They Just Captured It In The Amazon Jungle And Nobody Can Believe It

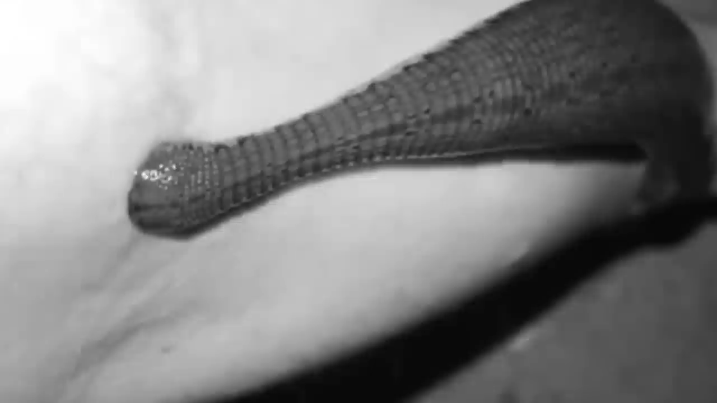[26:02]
Equipped with remarkable sensory suckers, this ancient predator clings to its prey with an almost preternatural grip.
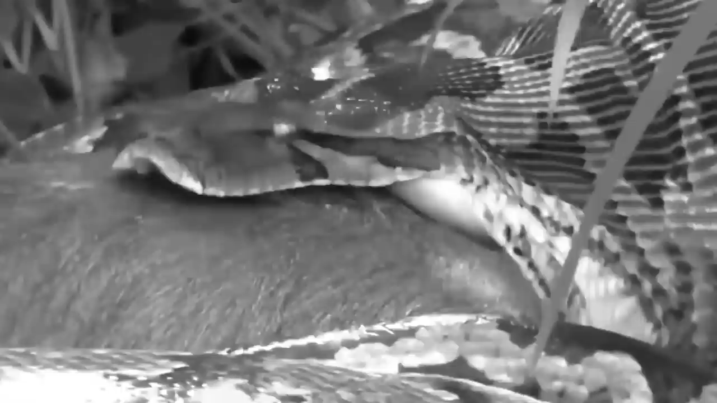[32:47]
When the time is right, an anaconda strikes, using its immensely muscular power and constricting its prey, until the unlucky victim dies of asphyxiation.